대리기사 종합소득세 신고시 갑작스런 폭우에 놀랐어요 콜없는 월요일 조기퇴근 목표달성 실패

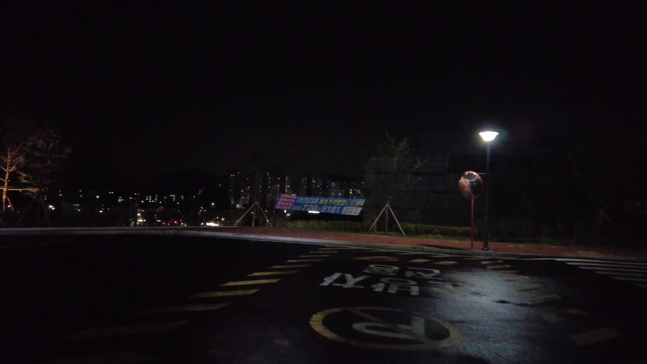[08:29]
여기도 비가 많이 왔습니다 바닥에 완전히 젖었네 마음이 급해서 그런가 차분히 해야죠 차분히
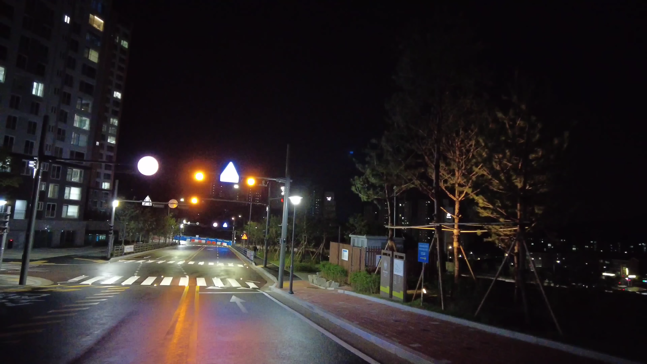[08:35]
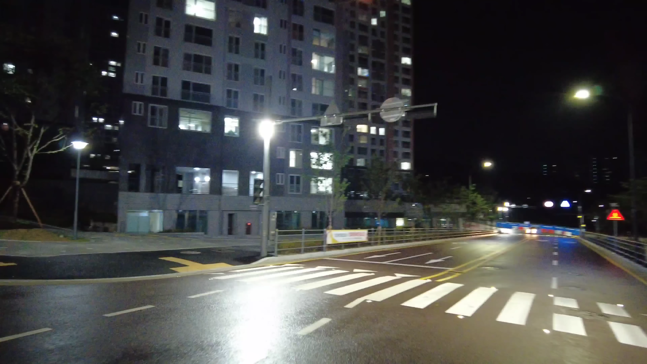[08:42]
여기는 제가 예전에 왔을 때는 진짜 여기도 공사 중이었는데 반이 그래도 점점 완성이 돼 가네요 오른쪽이 역북동입니다 역북동